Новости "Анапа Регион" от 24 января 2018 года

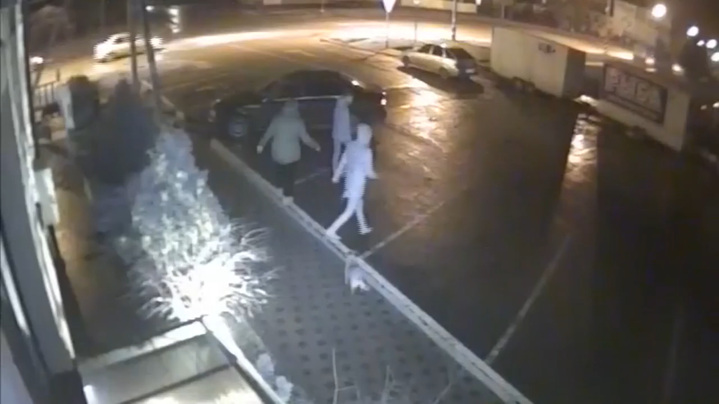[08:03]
Нерегулируемый пешеходный переход на пересечении улиц Мира и Кавказская. На камерах видеонаблюдения видно, как группа из трех человек переходит проезжую часть по зебре. Но на середине пути в них врезается легковой автомобиль.